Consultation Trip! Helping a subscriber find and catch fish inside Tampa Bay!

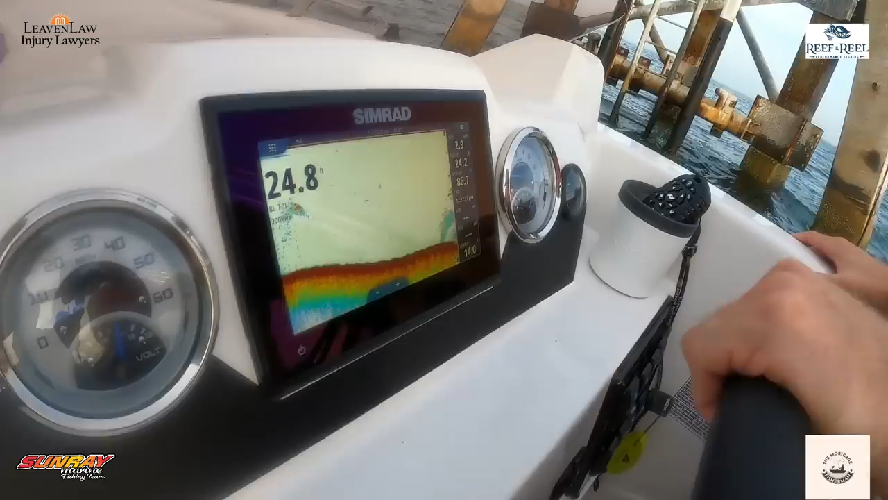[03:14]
okay so there's bait on there there's well there's bait at this marker
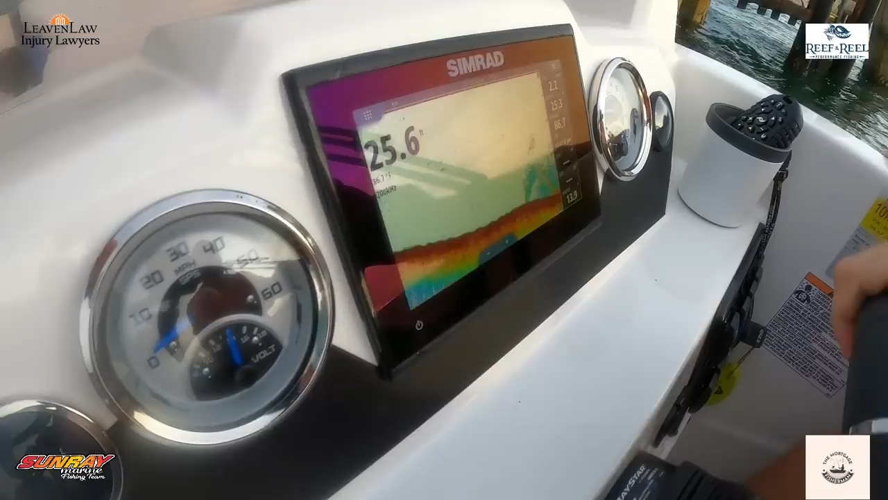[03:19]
so right now that tide is completely dead
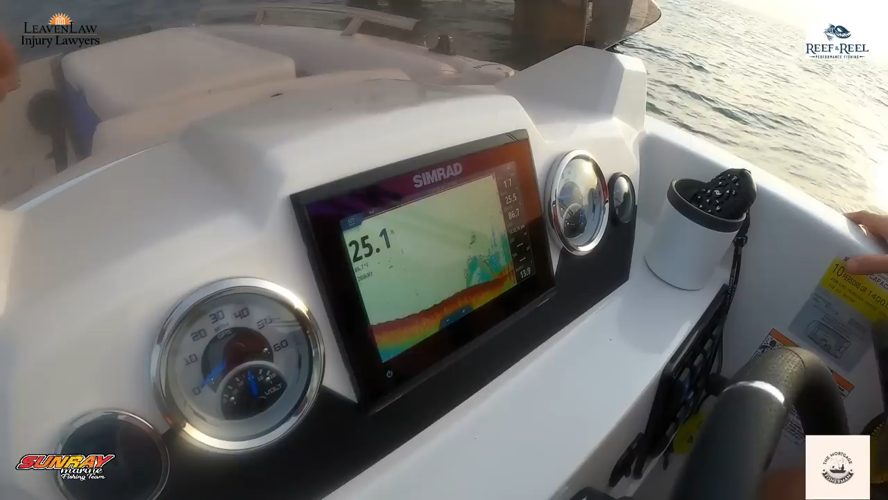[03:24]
yeah okay so now it's marking on this side that's good okay that's
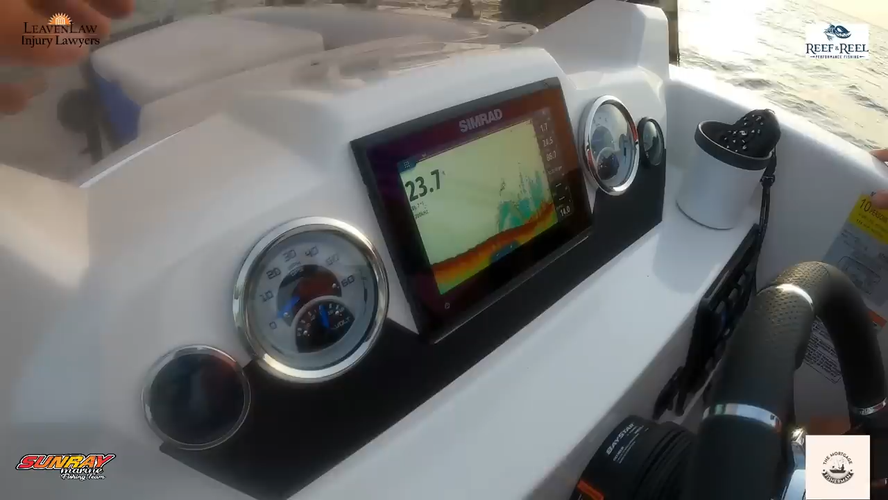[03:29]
fine but let's get since the wind is coming let's yeah let's see if it's on this side and that that right there is indicating
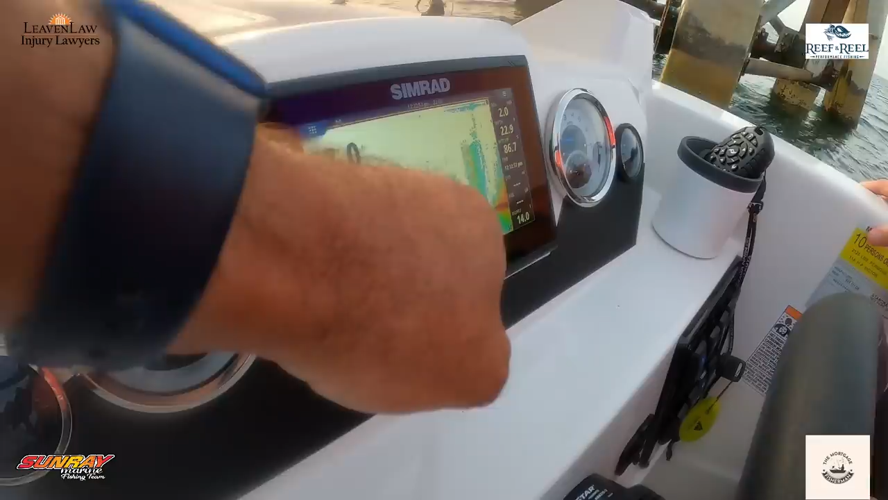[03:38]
that that's white bait this is indicating thread fence that's white bait so they're more on this side okay so that's that's what
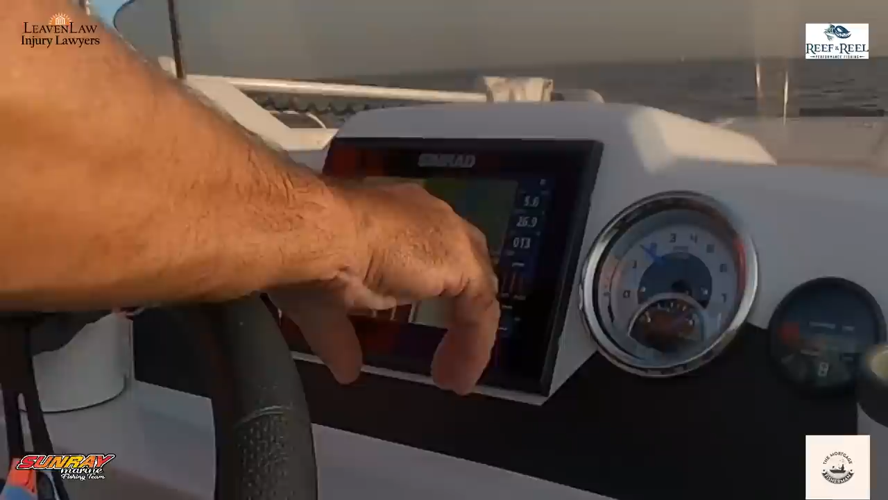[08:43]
screen and and zoom in on it so then touch backs and it goes to this orange box right here so
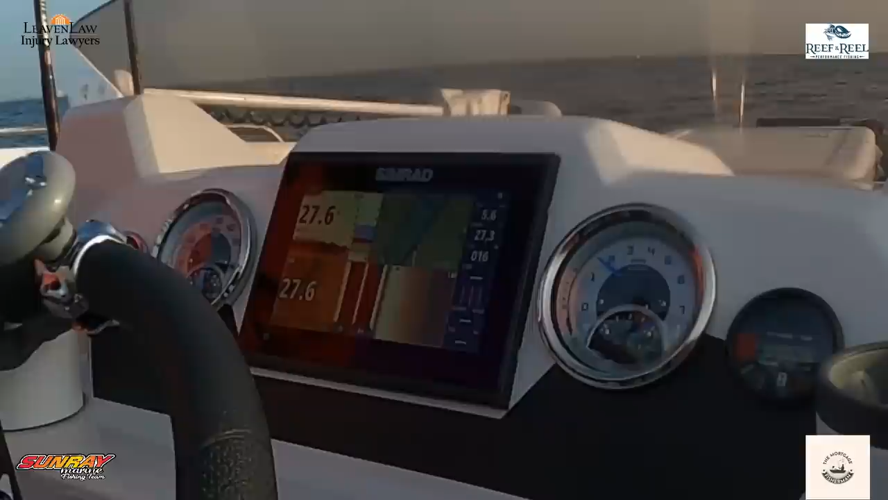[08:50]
now we're getting right close to the edge of the ledge and I'm going to show them so now we're going down the ledge there okay there
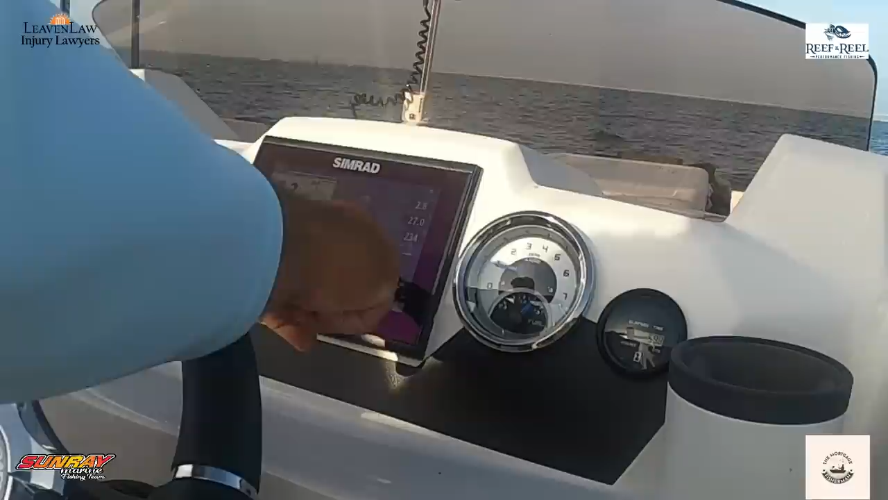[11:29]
waypoints when you're done with it but this is see that right there so that's what we're doing we're sitting up on the shallow side looking down into the
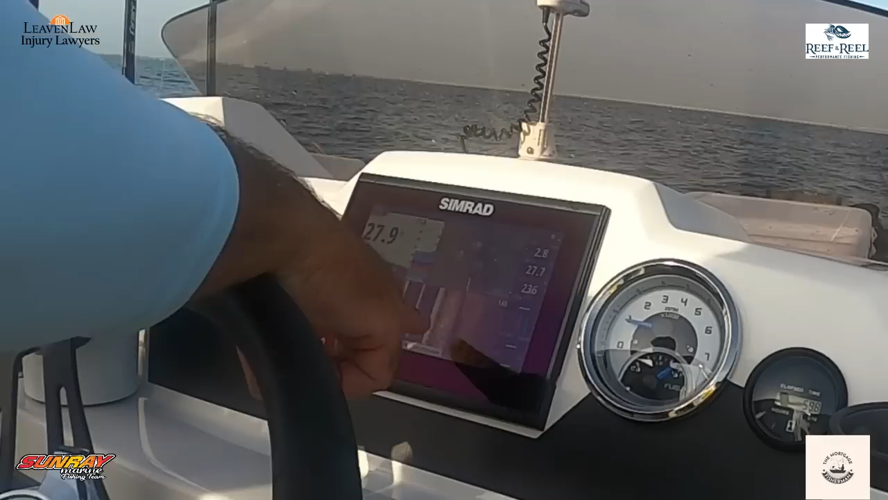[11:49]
section of that ledge then I'll mark it at the end so I'm going to mark that end there